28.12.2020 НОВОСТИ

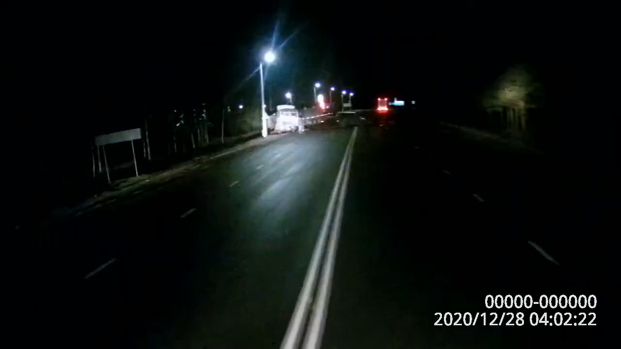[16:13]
Водитель автомобиля Audi Q7 не справился с управлением и совершил
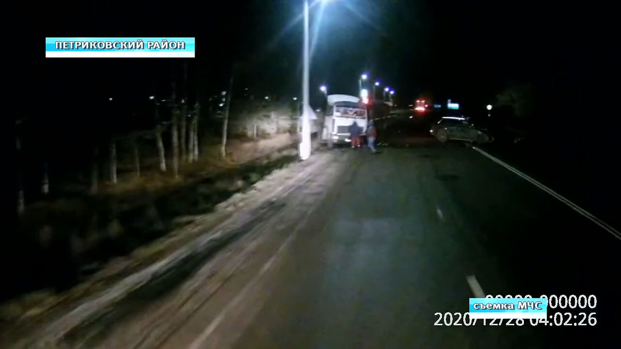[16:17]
лобовое столкновение со стоящим на левой обочине МАЗом. Водитель легковушки зажало между рулем и сидением.